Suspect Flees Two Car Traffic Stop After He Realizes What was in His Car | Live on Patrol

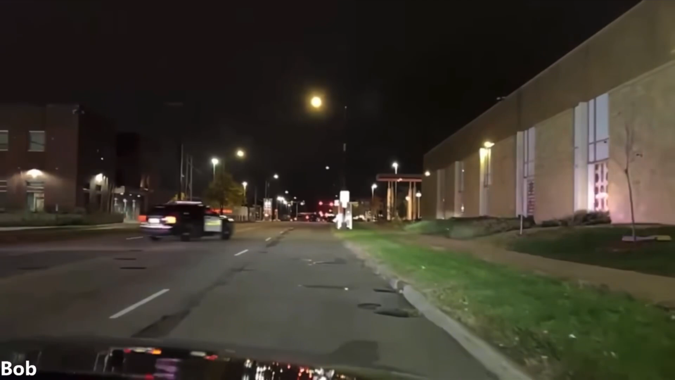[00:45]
Two cars bailing out of the precinct.
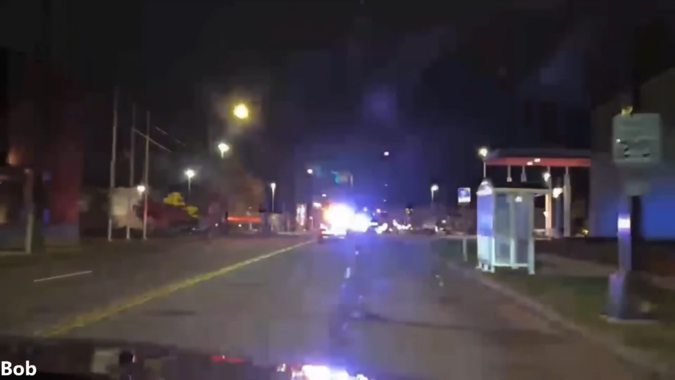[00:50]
They probably were EOT. And they decided they would... 165, we got a dark-dough white sedan taken off. Where? What's the directional print?
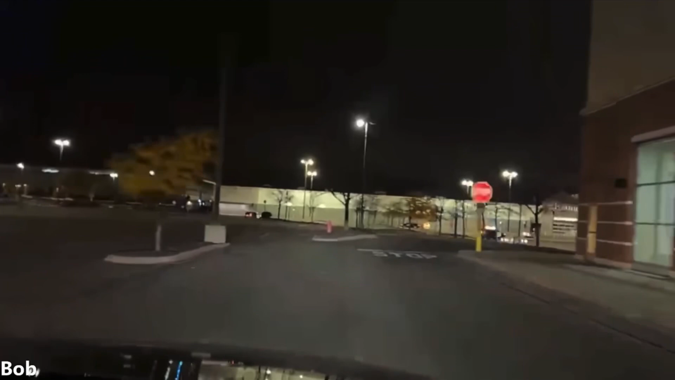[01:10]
44... Traveling west down towards the home establishment. We're making contact with it right now.